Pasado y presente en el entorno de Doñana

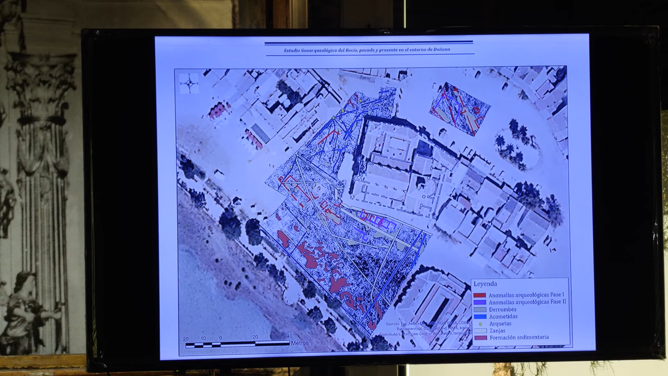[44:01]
Una vez que se filtra y que se procesa, permite diferenciar todo eso que están viendo ustedes en pantalla. Una gran cantidad de anomalías que detecta el georradar, repartidas o identificadas según distintas tipologías.